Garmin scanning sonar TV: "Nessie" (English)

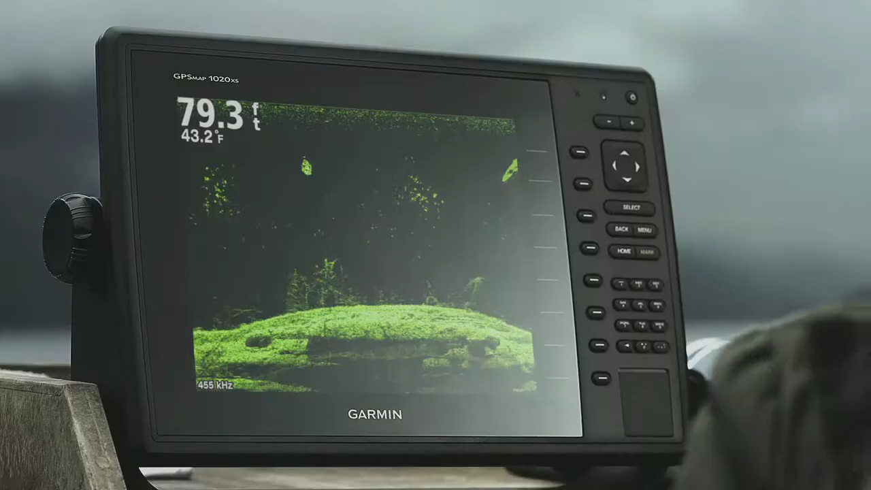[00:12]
On screen: depth 79.3 ft, water 43.2°F
I can see Nessie's home, and all the wee fish in crisp beauty. I mean, look at it, look. It's hard.